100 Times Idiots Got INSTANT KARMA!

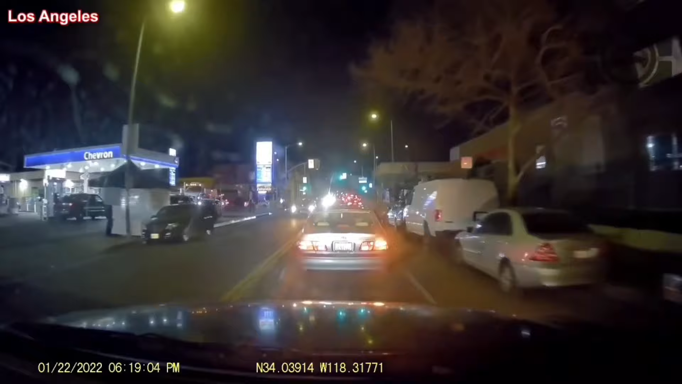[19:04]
this idiot stop in the middle of the road and get mad when a truck driver honks at him he then takes it out on the truck